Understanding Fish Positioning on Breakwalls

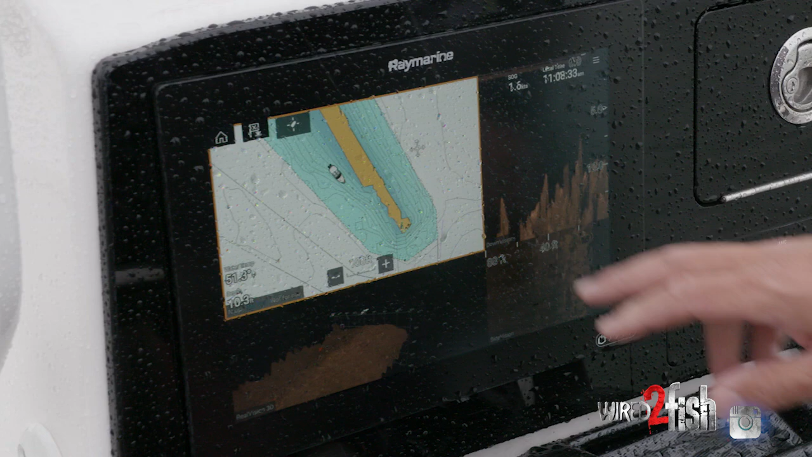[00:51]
So we're just idling down the brake wall and the whole point is looking to see what boulders are the biggest. Are there zebra mussels? Are there bait? What's the deal and where we're going to be?
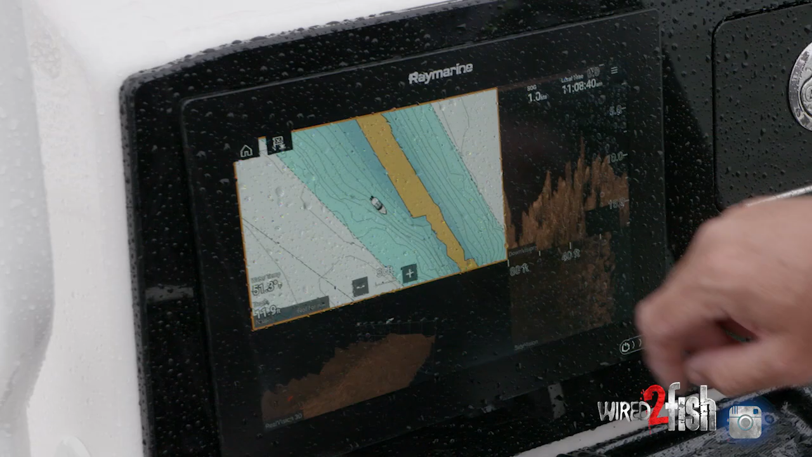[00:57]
So at the end of this brake wall we're heading south right now.
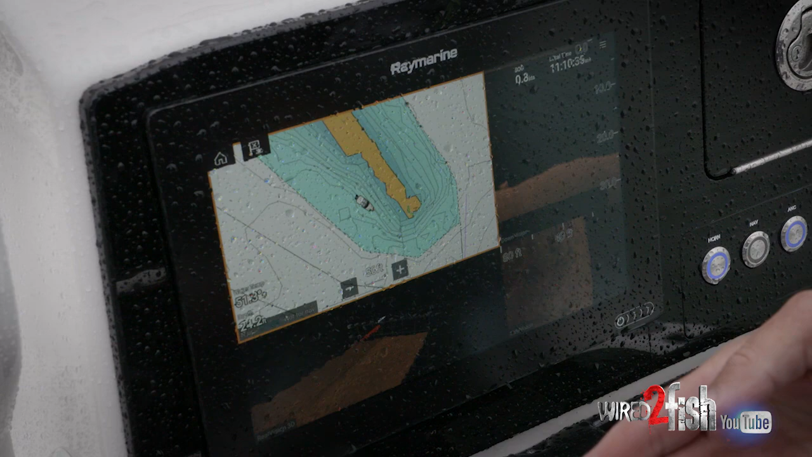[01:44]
I've got my side vision pointing to the port side because the eddy and the brake wall are on my port side of the boat and this is your real vision 3D so it helps
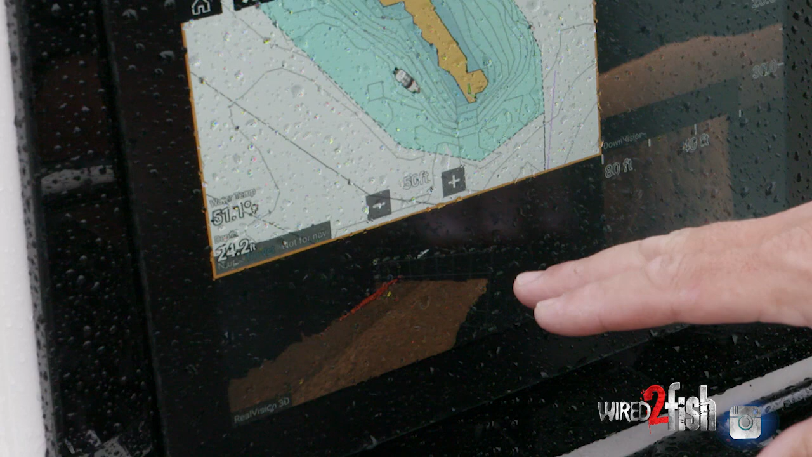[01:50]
On screen: depth 24.2 ft, water 51.1°F
me discern what's going on with down vision and side vision all in one.
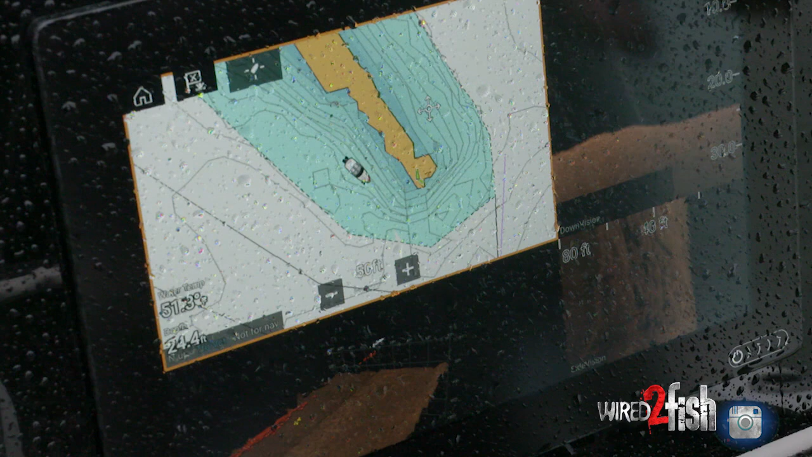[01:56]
I'm going to adjust the split ratio so that I see more of these three than I do the map because I don't need the map that much right now.
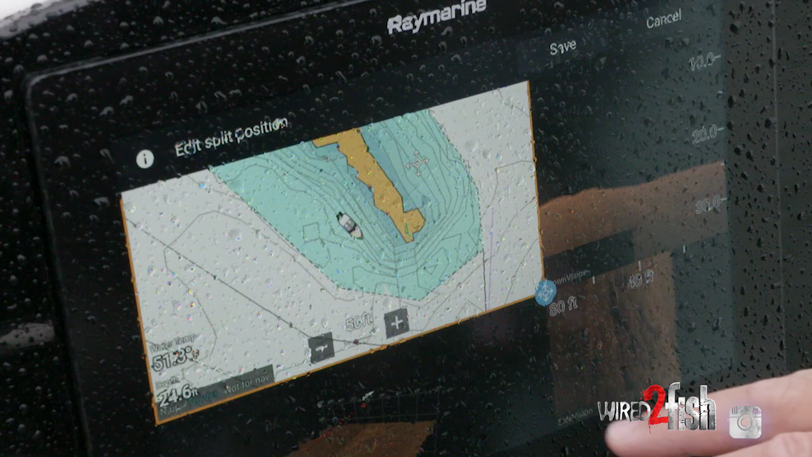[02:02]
On screen: depth 24.6 ft
Just kind of slowly zoom in and side vision to me right now is what I really want to see and see what we can find.
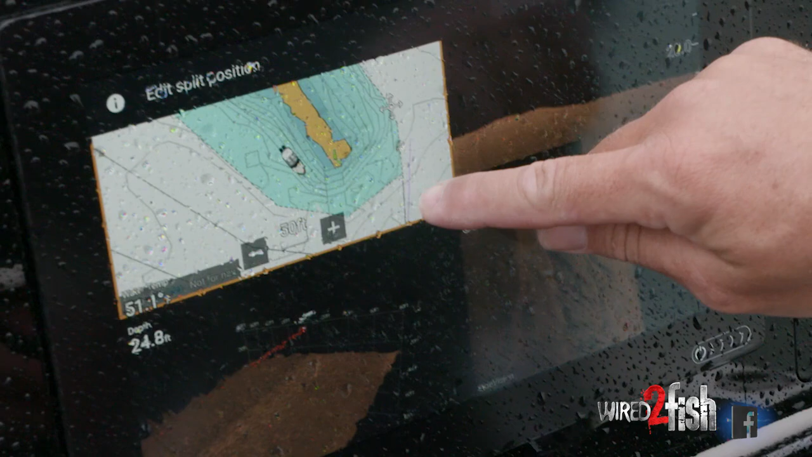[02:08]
On screen: depth 24.8 ft
See if we find any bait or anything going on. Something that's going to keep the fish here. The ability to be able to split these screens and adjust the split ratio on the fly with just a matter of a couple touches allows me to find what I need quick.